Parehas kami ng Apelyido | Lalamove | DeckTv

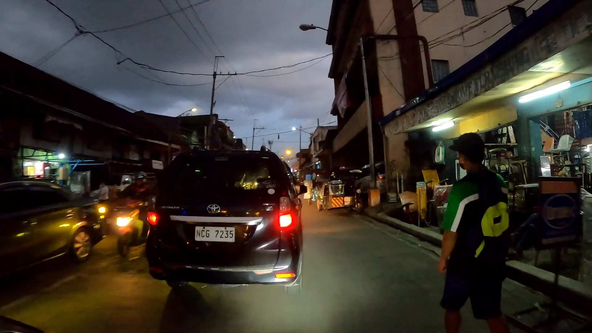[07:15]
kanan Hindi kaliwa Eh nakalangayin kasi dun Kanan eh Ay Kaliwa Ano
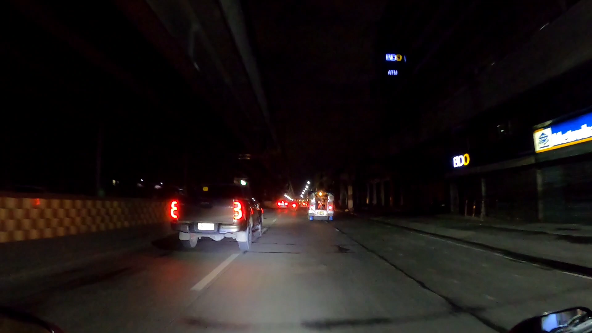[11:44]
Guys Resal Abino na Ah Malapit na tayo Second Abino Tapas Derediretso tayo Hanggang Abad Santos Derediretso pa Para Kaliwa Para
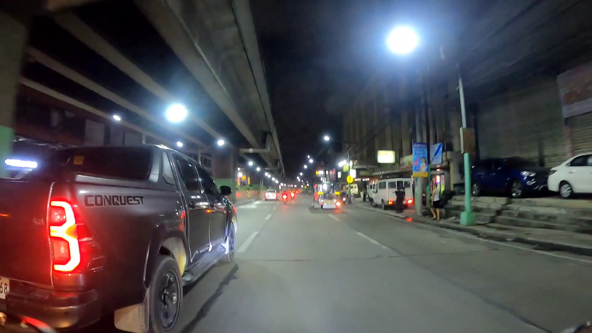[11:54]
makarating Tapabundang Ah Maseda Abad Santos Station LRT Station